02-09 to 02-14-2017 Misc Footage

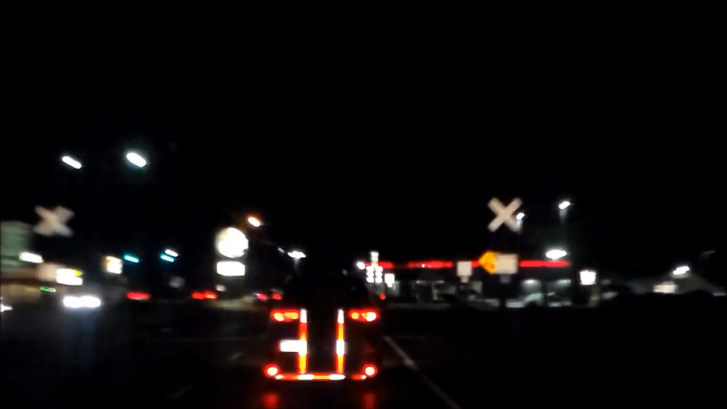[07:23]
Here and I'm gonna pull right out in front of you where you gotta slam on your brakes and throw people in the dashboards and shit. And then when I pull right out in front of you, I'm just gonna like go really slow.